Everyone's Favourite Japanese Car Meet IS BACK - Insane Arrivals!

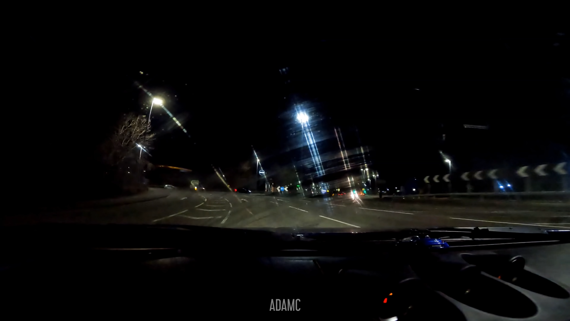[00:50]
Here is the entrance roundabout, I don't think there's anyone on the roundabout, for once. No, there's not. So, welcome to the familiarity of the arrivals gate of Reading, we are back at the roundabout.